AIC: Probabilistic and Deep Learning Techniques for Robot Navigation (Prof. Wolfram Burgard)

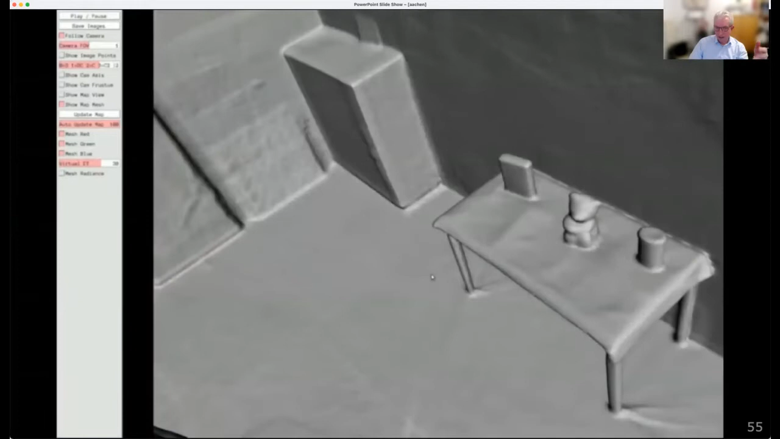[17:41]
And here's just a visualization of that scene that we reconstructed from the depth.
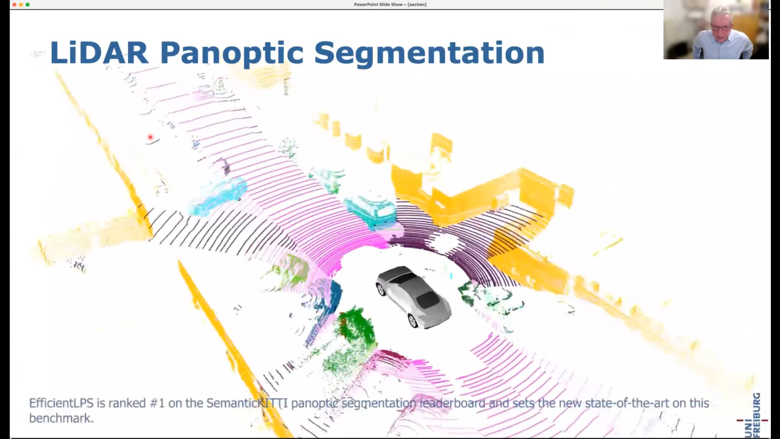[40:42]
examples of this approach for LiDARs, for example, the panoptic segmentation, but it's not only for LiDAR, but also for vision.
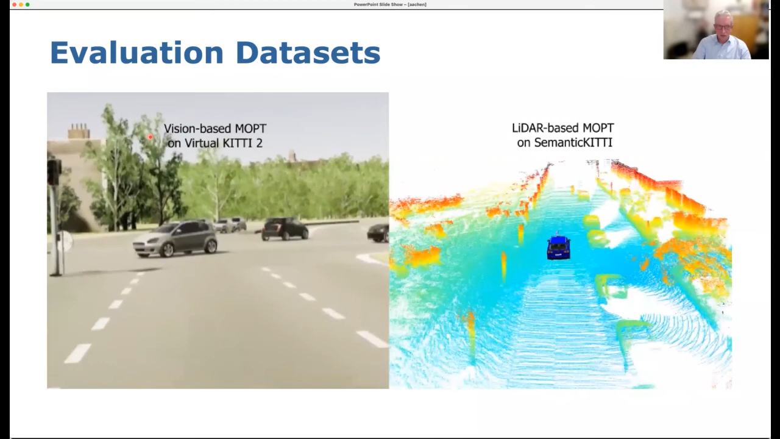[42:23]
And here you can see the evaluation data sets that we used based on Kitty 2 and semantic Kitty.
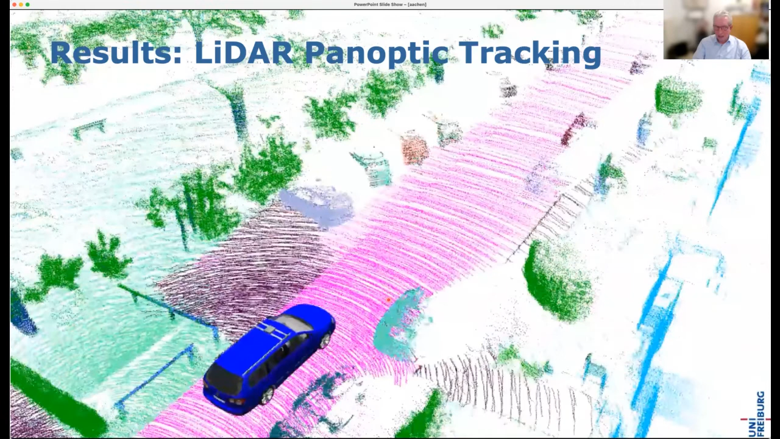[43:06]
Here you can see that, you know, this is not only on possible with vision, but also with LiDAR and so on and so forth.
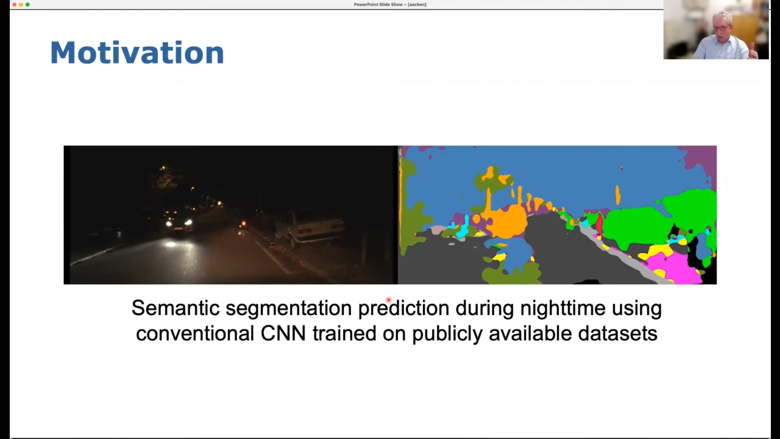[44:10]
coming out of a conventional CNN approach. Right? You can see that this is it's not corresponding to the quality that you get for daytime images. And here, this is a video. And again, what you see is that the quality is not really sufficient here.
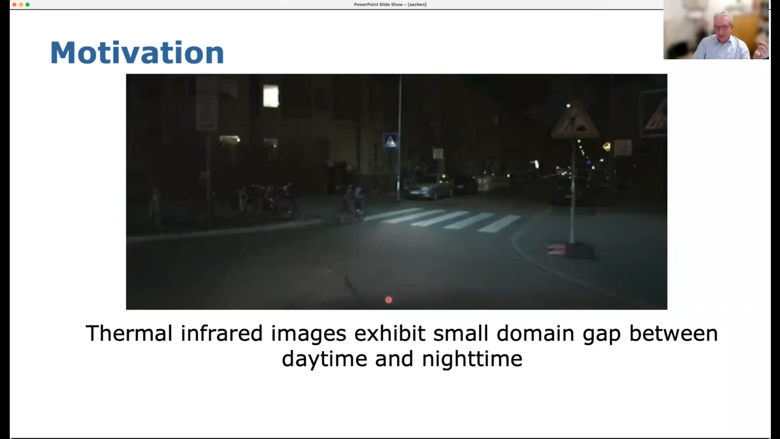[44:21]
And the idea that my students had was that, like, as whether there's a way to actually utilize thermal cameras in this process to improve semantic segmentation,
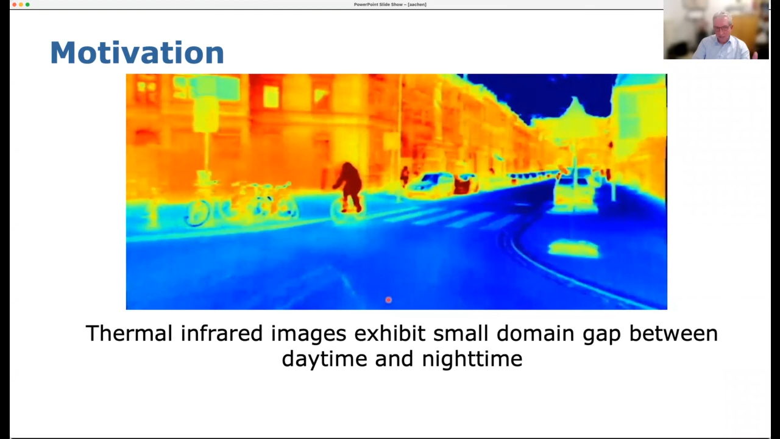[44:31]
because they look at least more robust with respect to the gap between day and nighttime changes, which led to this multimodal heat net idea, which basically is we basically use like an